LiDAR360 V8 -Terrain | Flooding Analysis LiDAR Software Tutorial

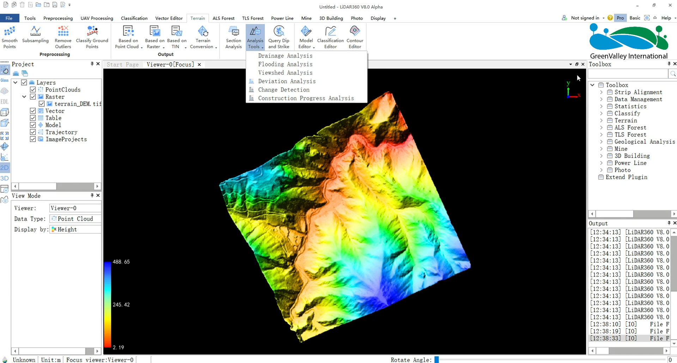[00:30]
You can find this function under the Analysis Tools menu in the Terrain Module, or search Flooding Analysis in the toolbox and double-clicking to activate.
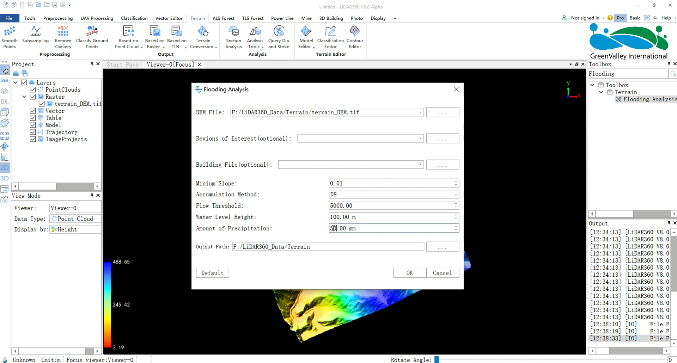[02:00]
Finally, set the output path for the flooding analysis results and related reports.
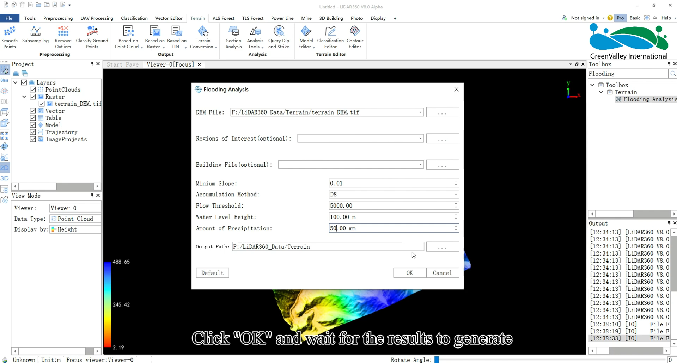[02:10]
Click OK and wait for the results to generate. Add the generated project data to view the flooding
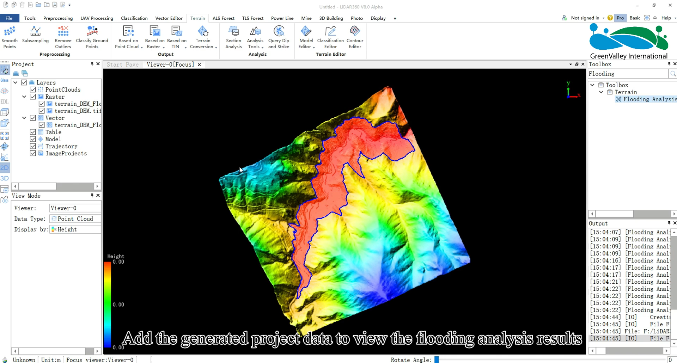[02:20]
analysis results which provide vector boundaries and raster models of flooded areas.